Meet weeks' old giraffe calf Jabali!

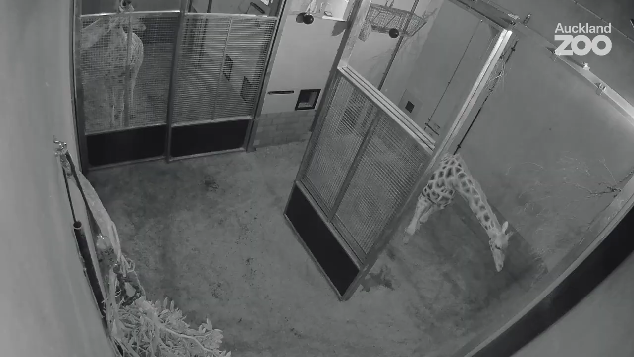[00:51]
I went home and was on camera watch that night and managed to see that her water bag passed at 5.43 in the morning. Tommy and I made it in and the majority of the ungulates team were here for the entire birth, which was fantastic.
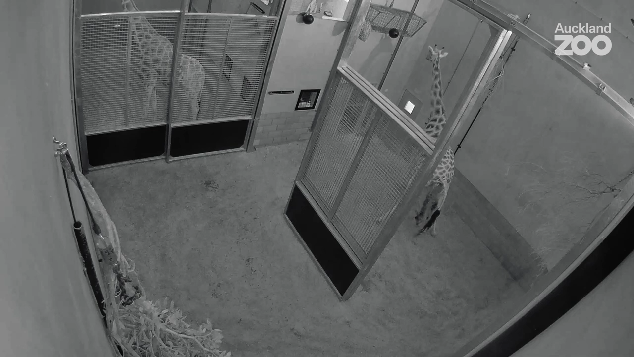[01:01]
He was born at 7.15 and he stood approximately at 8.01. And Karaka straight away was a natural mother. From licking him when he was first born to stimulate his breathing, to following him around and cleaning him when he started getting up and walking around.